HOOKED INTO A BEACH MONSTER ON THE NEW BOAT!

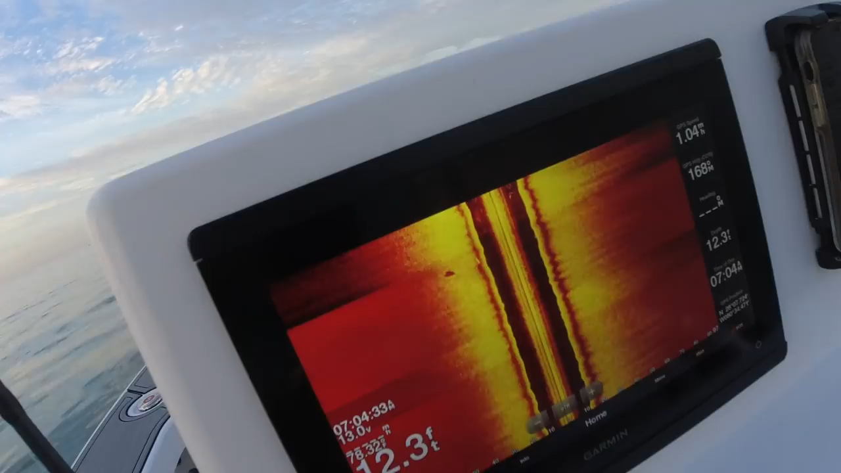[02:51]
On screen: depth 12.3 ft
See that black spot? That would be a tarpon. It's shaped like a tarpon, but he's at an angle where it kind of looks funny.